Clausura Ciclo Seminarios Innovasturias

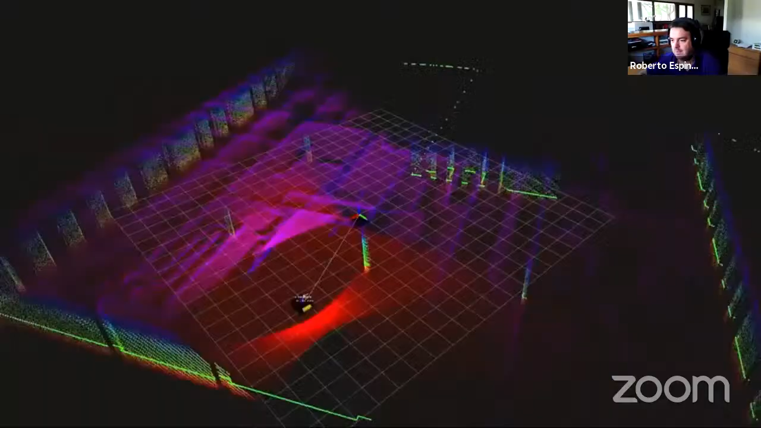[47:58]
esta gente lo que ha desarrollado es este robot que como veis lo sueltan literalmente en las obras